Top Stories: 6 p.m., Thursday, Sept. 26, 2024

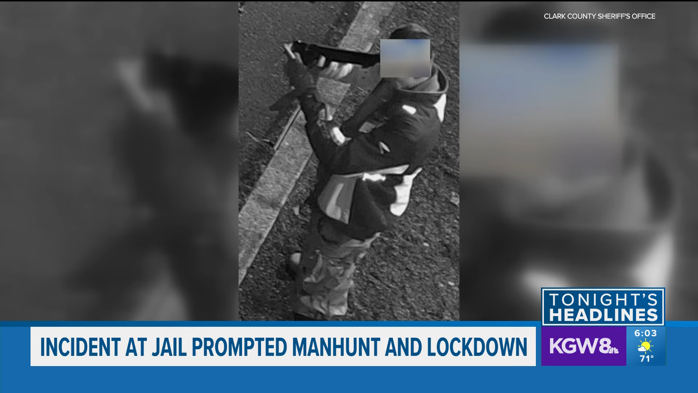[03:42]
The Clark County Sheriff's Office says a man with a gun approached a deputy who was waiting to enter the Clark County Jail in a patrol car. He started yelling and appeared to be suicidal. Then the man rode away on an e-bike. But hours later, authorities say they found him along the Burnt Bridge Creek Trail near a neighborhood.